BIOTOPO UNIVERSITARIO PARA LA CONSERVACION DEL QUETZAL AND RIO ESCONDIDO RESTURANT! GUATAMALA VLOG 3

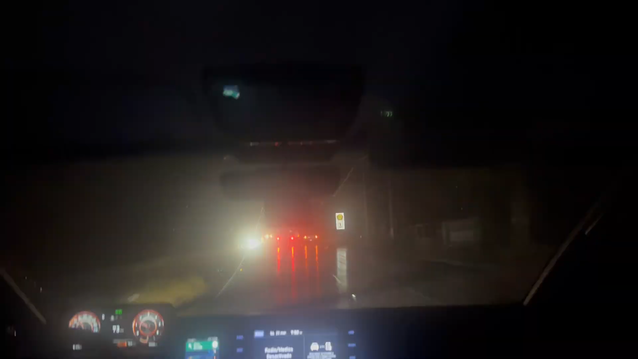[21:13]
Yeah, it just started raining really, really hard. If you guys can't smell this. It smells like wet sand. Dirt. Alrighty guys, so we are back at the hotel.